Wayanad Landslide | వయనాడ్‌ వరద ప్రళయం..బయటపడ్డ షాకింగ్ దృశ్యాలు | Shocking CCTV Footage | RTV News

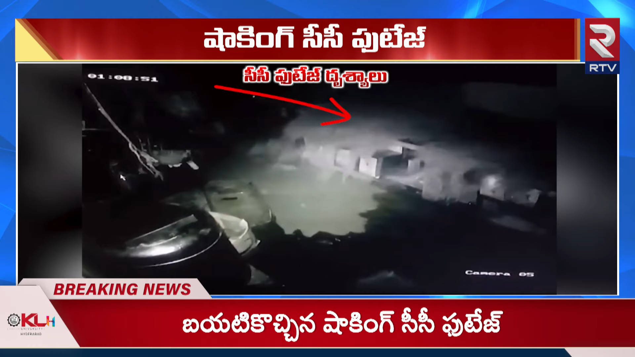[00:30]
జూలై 30న అర్ధరాత్రి వాయినాడ్లో వరద ప్రళయం ఏ రకంగా ముంచుకొచ్చింది?
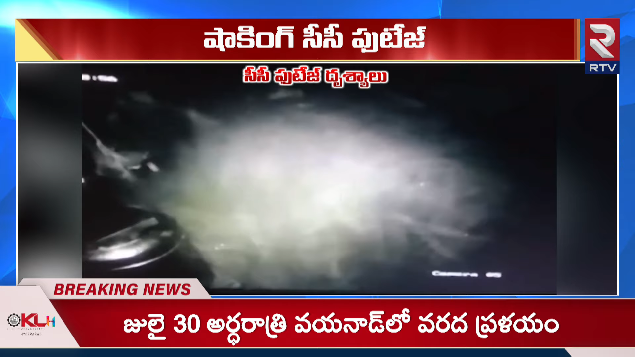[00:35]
అర్ధరాత్రి 1:08 నుంచి ఆ చొరల్మల ప్రాంతాన్ని వరద ఏ రకంగా కప్పేసింది? ఈ స్థాయిలో అన్నీ కూడా సీసీటీవీ ఫుటేజ్లు ఈ మధ్య కాలంలో చాలా వైరల్గా మారుతున్నాయి.
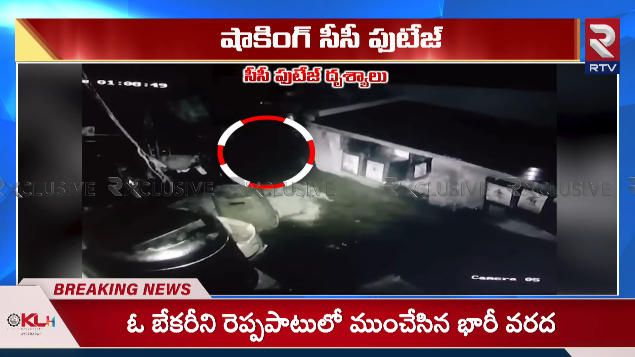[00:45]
ఓ బేకరీని రెప్పపాట్లోనే ముంచేసింది ఆ భారీ వరద. వరద ఉధృతికి కొండ చెరలు విరిగిపడ్డాయి.
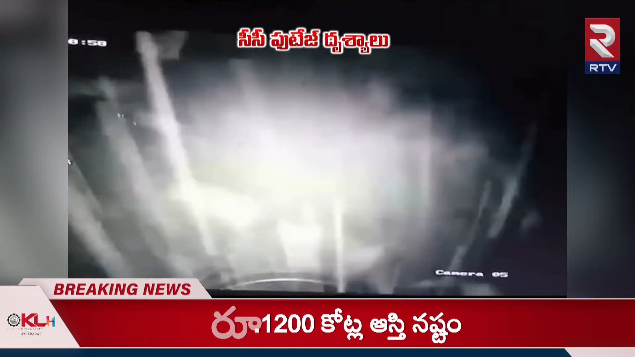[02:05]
తుడిచిపెట్టుకుపోయింది ఈ వరద. ఎక్కడ చూసినా కూడా వరద బీభత్సానికి ఇల్లు మొత్తం కూడా నేల కొరిగాయి, నేలమట్టమయ్యాయి.